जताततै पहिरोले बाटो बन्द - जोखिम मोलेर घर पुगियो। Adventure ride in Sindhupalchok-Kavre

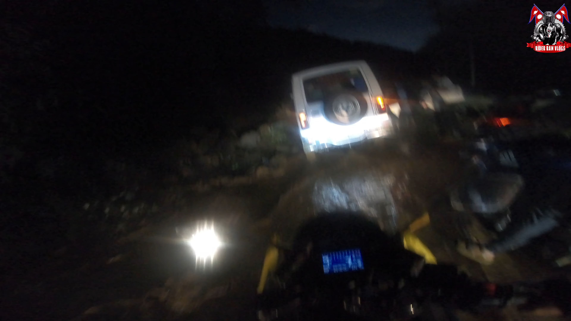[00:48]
अन्न, आकाशमा तारा देखाएको छ त, अलिकति आशा छ यार।
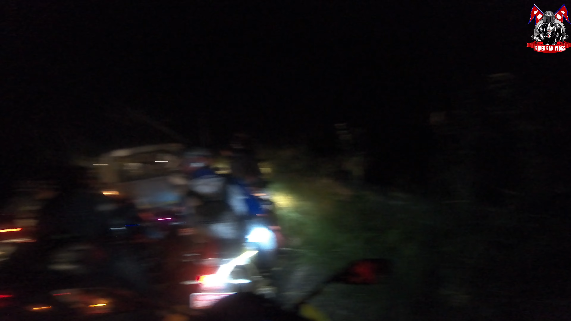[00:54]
पानी पर्ने भयो भने त फेरि यहाँको सबैजना फस्छ नि त। अब पानी पऱ्यो नि त यहाँ, बाँकी जति आउनुपर्ने पहिरो जति सबै आउँछ फेरि, न यता न उता हुन्छ कि।